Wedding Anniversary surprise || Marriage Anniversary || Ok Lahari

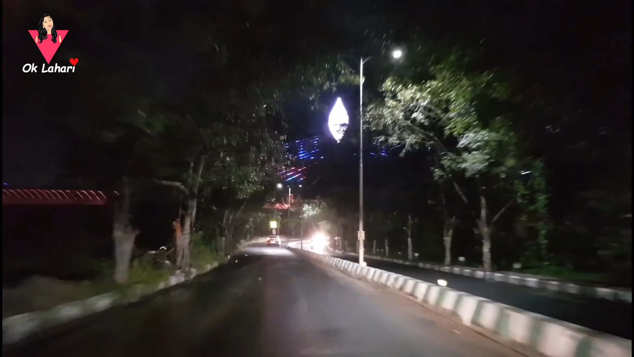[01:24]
Bridge open aipoyinda. This lights and all reminds me Shanghai velinappudu akada colors full lights tho towers unnai kada, idi chuste naaku ade gurtostundi.